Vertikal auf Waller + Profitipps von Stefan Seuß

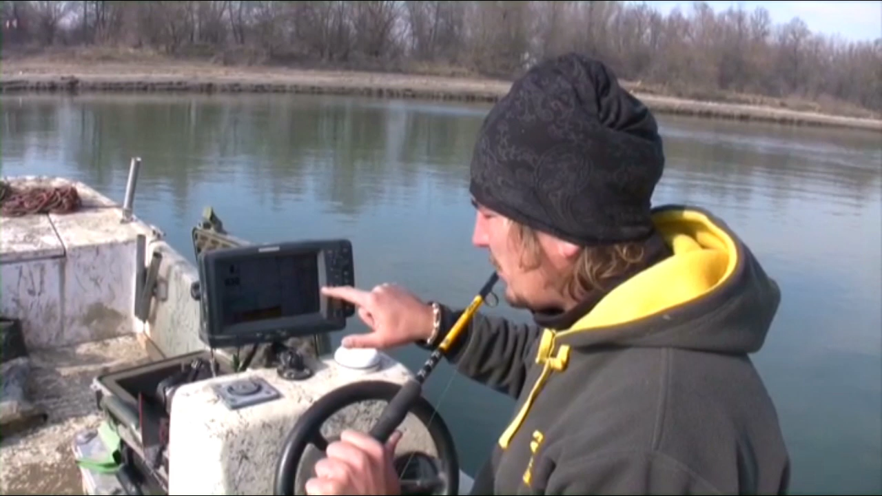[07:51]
Ihr erkennt es hier selbst. Links habe ich den Bildschirm, der normal meine Grundbeschaffenheit anzeigt. Bodenwellen, liegende Fische etc.
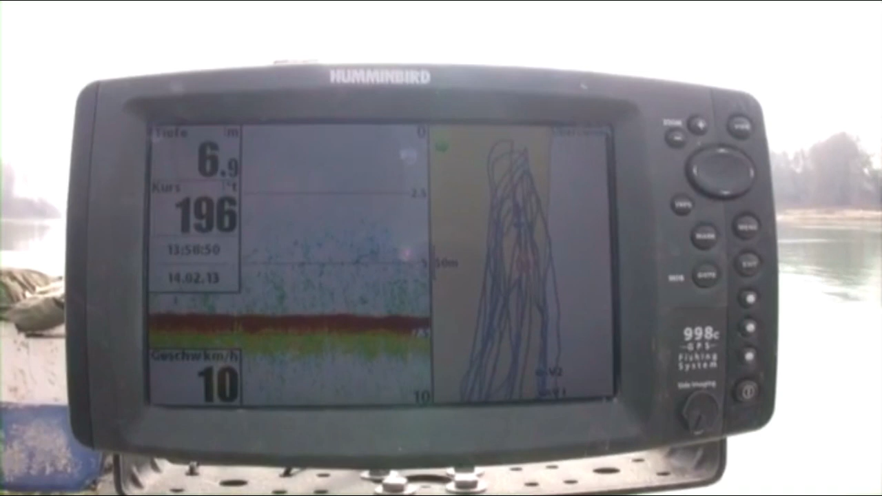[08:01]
On screen: depth 6.9 m, speed 10 km/h
Und rechts habe ich meine GPS-Daten, also die Spuren, die ich selbst drifte.
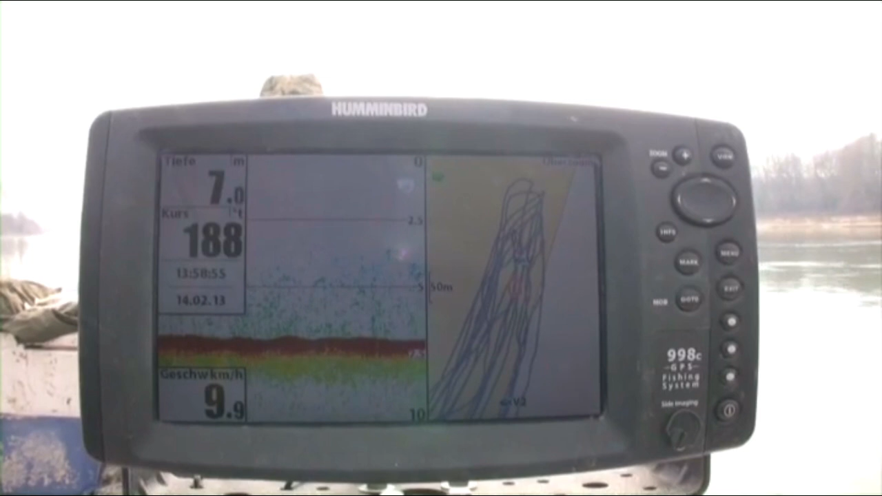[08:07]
On screen: depth 7.0 m, speed 9.9 km/h
Bei jedem Biss, auch wenn es ein Fehlbiss ist, setze ich mir einen Punkt. Das erkennt ihr hier.